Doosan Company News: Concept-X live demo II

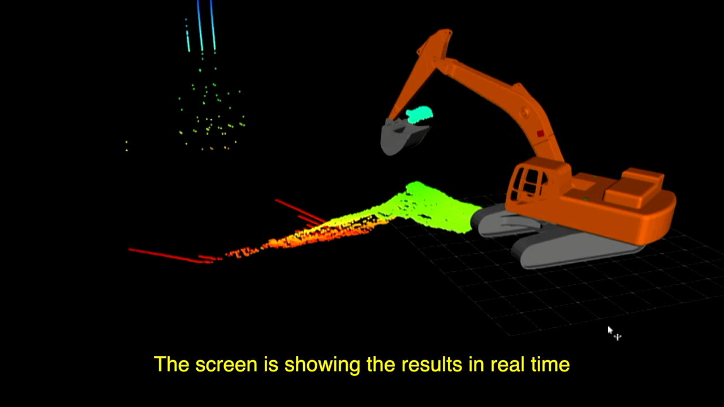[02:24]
저 많은 점들이 무인 굴착기에 장착된 카메라와 레이저 센서를 통해 스캔할 결과를 실시간으로 보여주는 모습입니다.